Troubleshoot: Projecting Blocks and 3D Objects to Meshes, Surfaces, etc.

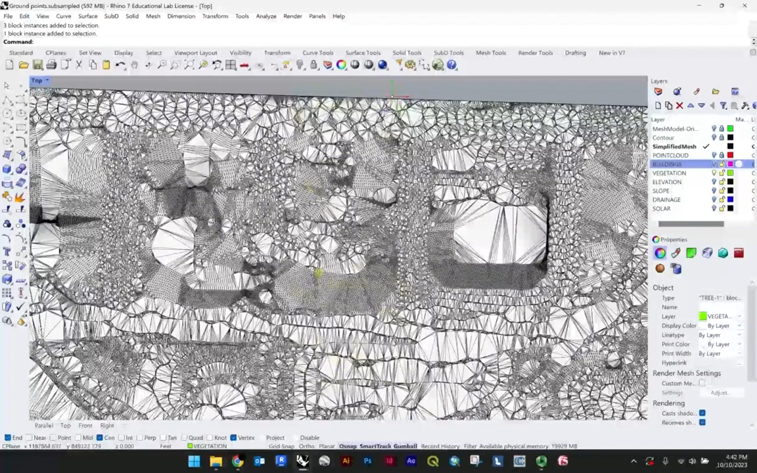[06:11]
And then we have just a bunch of other trees. Let me just go over to my vegetation and I'll just turn the mesh off. So that's, these are the trees we're going to project. This is the mesh.
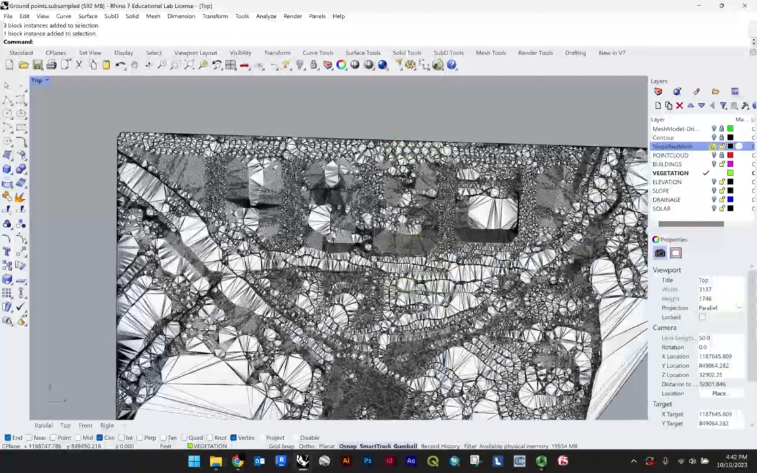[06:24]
So you can kind of see some are over top of that mesh and some are beyond. So what I'll do is, you know, you can just drag and highlight them all. You can select one and say sell. You can do a lot of things here, right?
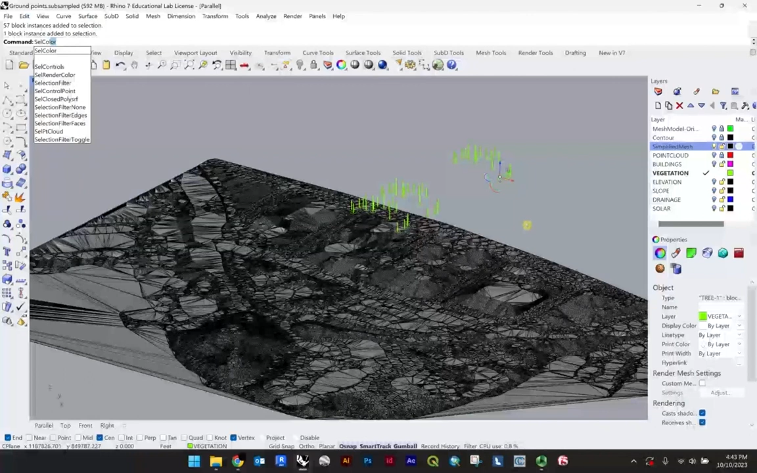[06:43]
Like we did sell layer before, but you could say sell color. So it'll just pick everything that's green. Or you could also just right click on your vegetation layer and select objects. So I'm just trying to fold that into this multiple ways, you know, to just select all. And from here, what I'd like to do is go ahead and do the move project. Move project each, right? So just make sure if it's not working for you, it's likely that you've selected move project. We have in this case, 57.
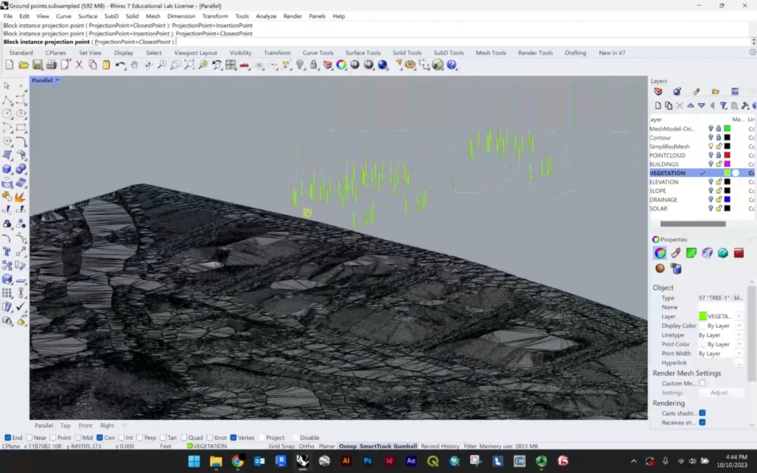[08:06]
And that's actually really great for us because, you know, we're trying to place these blocks that represent trees onto a surface. And so that would just be the trunk hitting that space.
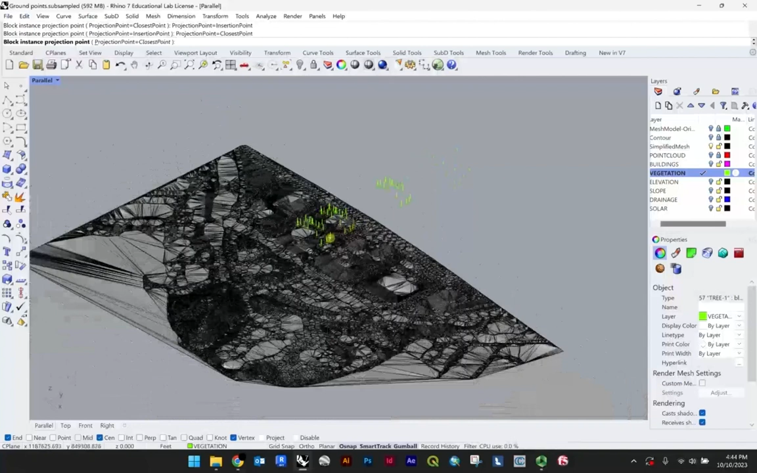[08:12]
So we're all good with closest. And you can just go ahead and hit enter.
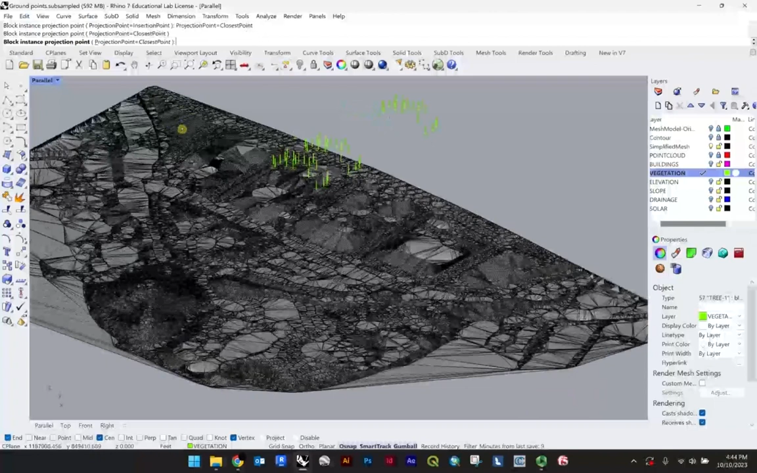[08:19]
Now, let me just think for a second. And you'll get this pop-up and it just says it looks like at least part of this object misses the target or is already on the target. Now, we know that I placed a bunch of these trees beyond the boundary of our target, right? The target being the mesh. And so I'm just going to hit OK.
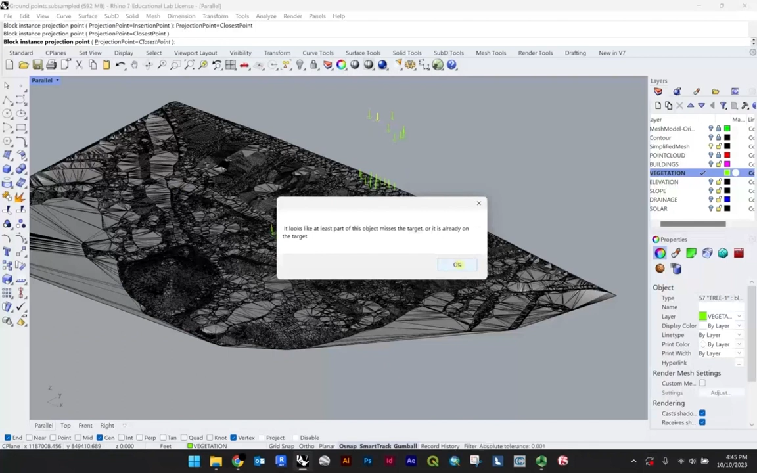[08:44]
And it's just going to essentially report on those. So you can see they're getting highlighted in the back. So there's three.
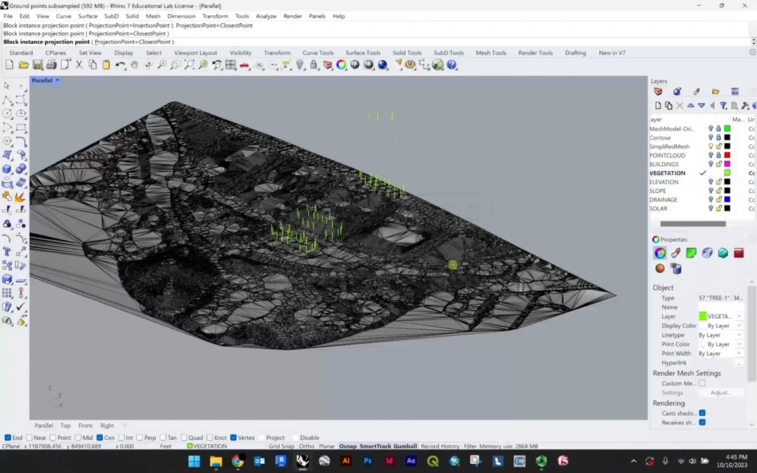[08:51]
And then it projects those final ones down because I guess they do touch.